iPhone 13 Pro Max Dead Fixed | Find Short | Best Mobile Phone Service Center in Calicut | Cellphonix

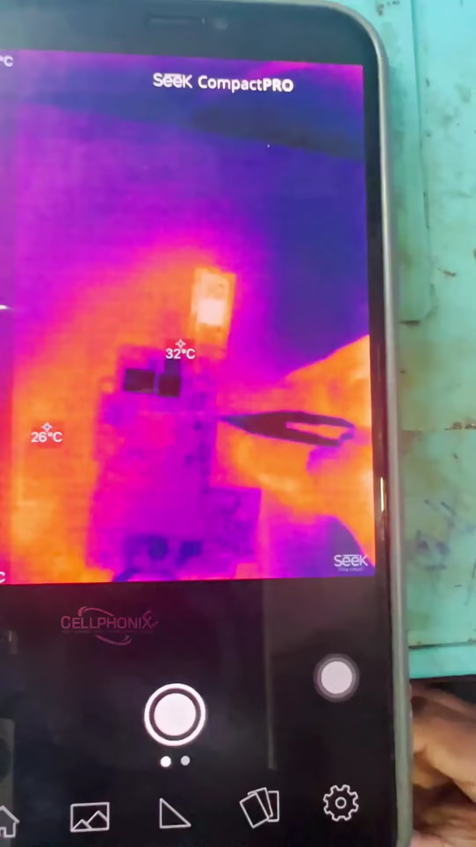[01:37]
ഇപ്പം നമ്മൾ ചെയ്യുന്നത് ഇപ്പോൾ നമ്മൾ തെർമൽ ക്യാമറ വെച്ചിട്ട് ബോർഡ് ചെക്ക് ചെയ്ത് നോക്കുകയാണ്.
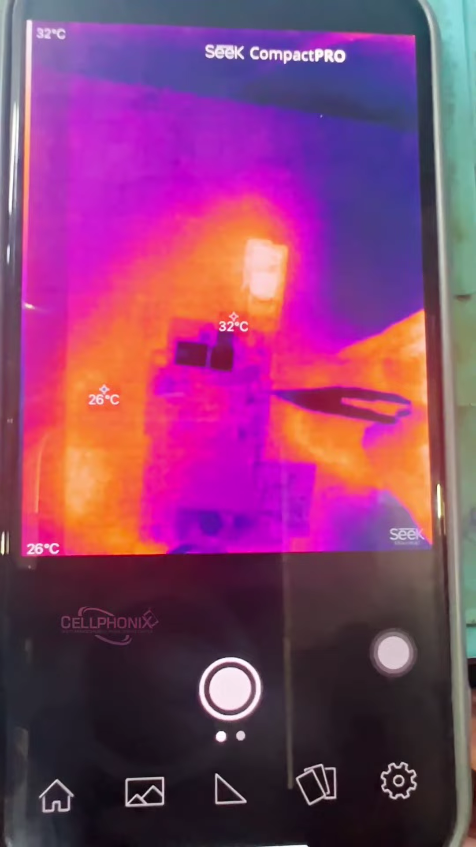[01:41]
On screen: scale top 32°C, scale bottom 26°C
അപ്പോൾ നമുക്ക് കാണാൻ കഴിയുന്നുണ്ട് ഇവിടെ ചാർജിംഗ് ഐസ് കൂടുതലായിട്ട് ഹീറ്റ് ആവുന്നതാണ് ഇവിടെ.